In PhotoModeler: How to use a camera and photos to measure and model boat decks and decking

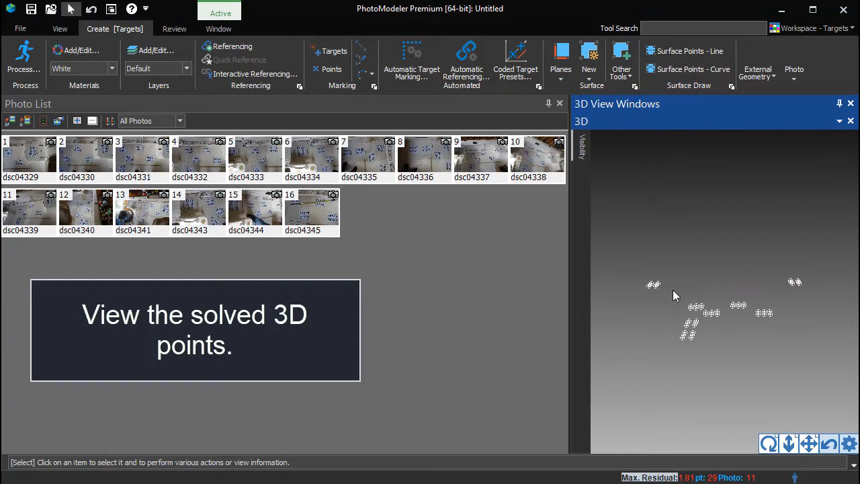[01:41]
Turn on Camera Station Visibility to show the solved camera locations.
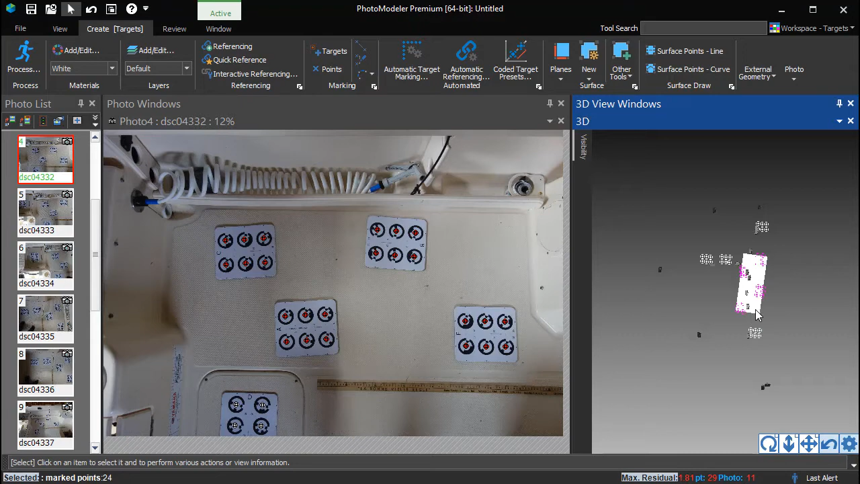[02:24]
The newly created surface can be seen in the 3D view. Select the surface and open the Properties pane.
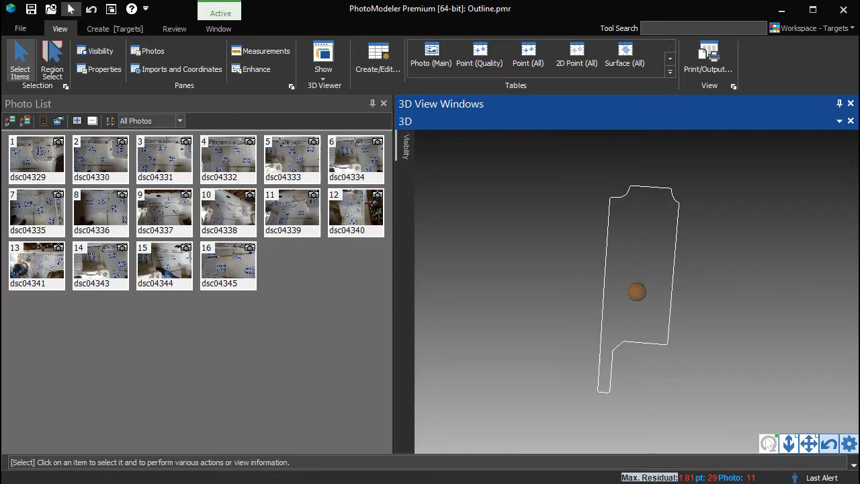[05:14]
Looking at this 3D outline viewed on photos from different angles is a good check to make sure the project is set up correctly and the outline is marked well.